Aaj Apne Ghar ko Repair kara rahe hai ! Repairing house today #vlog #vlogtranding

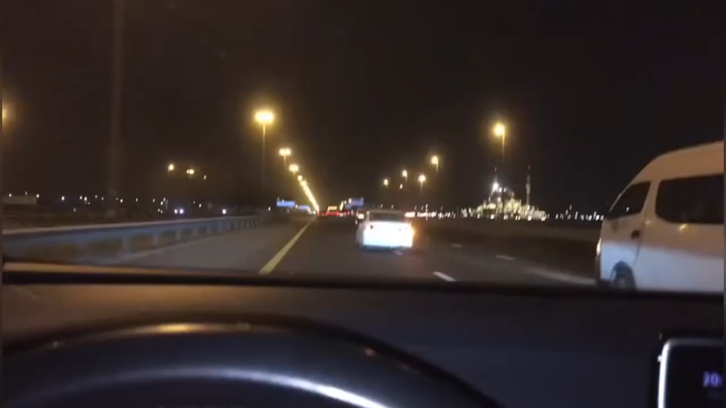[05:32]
ये फाइनली अभी मैं घर जा रहा हूँ, चलो चलो चलो चलो, पीछे से लाइट मार रहा है, somebody is lighting the light on the ground।